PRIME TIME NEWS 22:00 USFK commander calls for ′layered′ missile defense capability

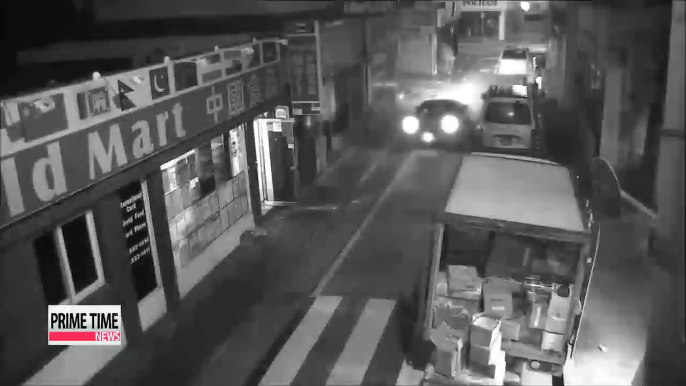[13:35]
allowing a swift response.″ The SVMS uses a facial recognition program for intruders or to locate a particular person in a designated area.
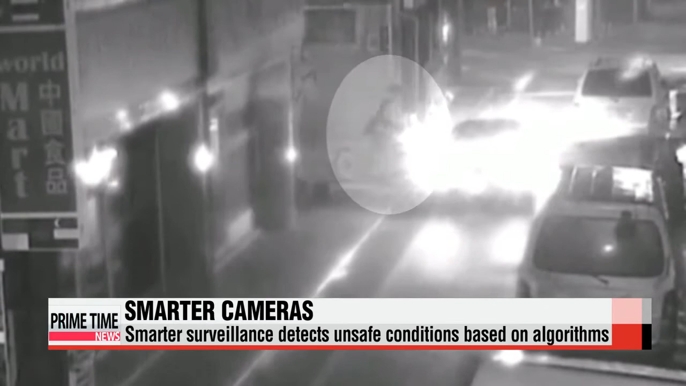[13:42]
By calculating the speed and angle of movements, the system can detect violent acts or someone has lost consciousness.